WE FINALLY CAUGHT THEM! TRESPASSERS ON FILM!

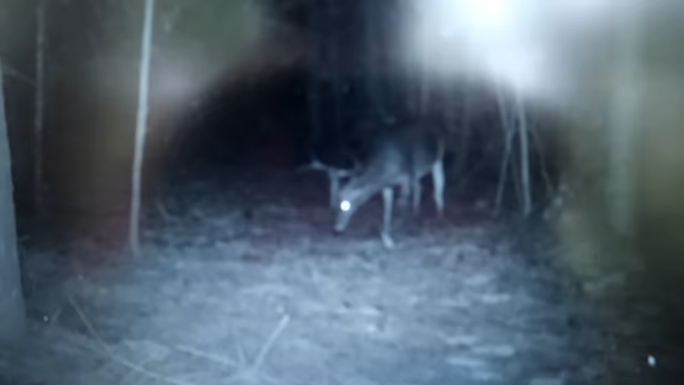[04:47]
He's a freaking huge body deer. Needs to be shot.
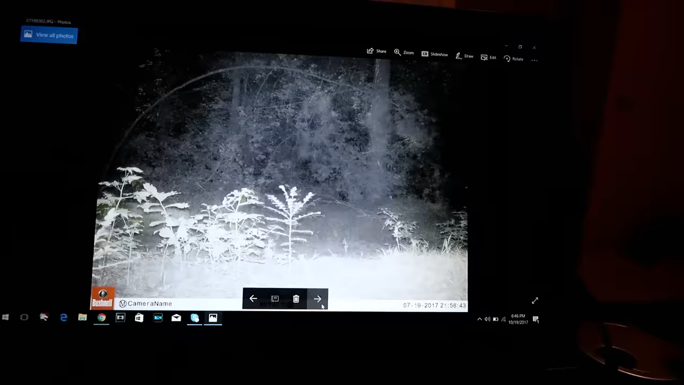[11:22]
All of these are coyotes, guys. Daytime coyotes. All these little blurs, those are coyotes that we're running by. Look, packs of two.
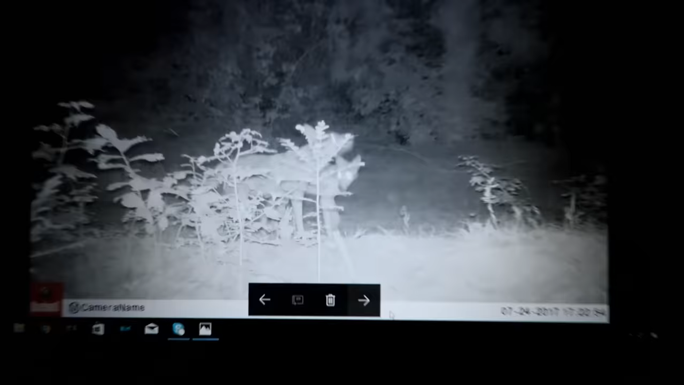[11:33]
Running together. And this is, look, more of them as soon as the deer come through there.
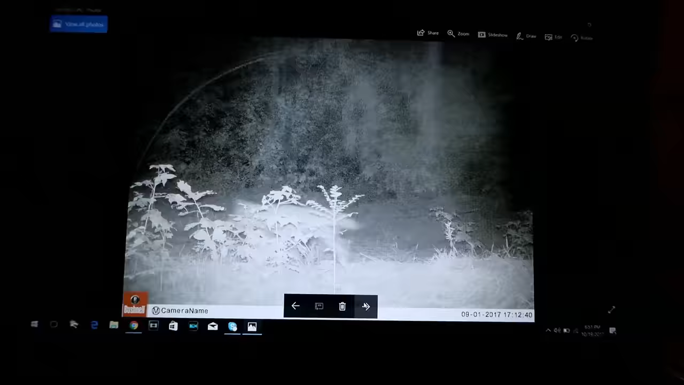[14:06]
More coyotes right in front of our camera taking a crap.